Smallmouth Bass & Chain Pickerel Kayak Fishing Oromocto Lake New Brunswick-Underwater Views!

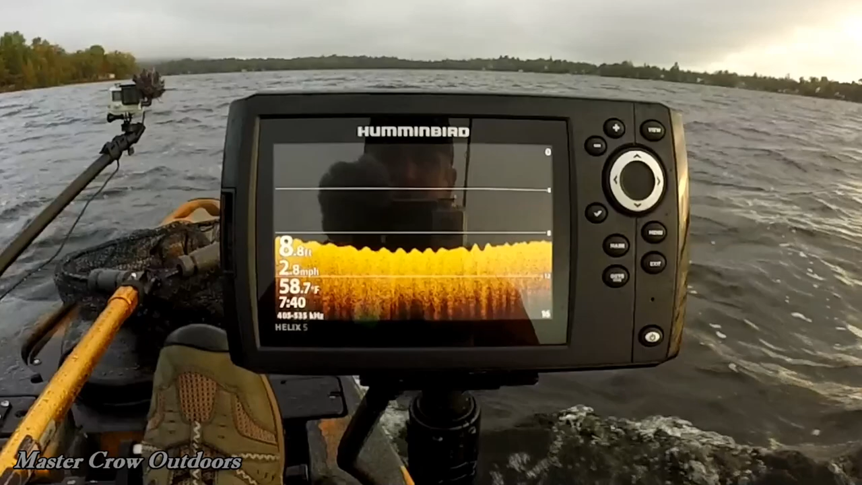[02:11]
On screen: depth 8.8 ft, water 58.7°F, speed 2.8 mph
this is a spring fed lake and you can see she's pretty cool it is the end of september but she's around 58 degrees fahrenheit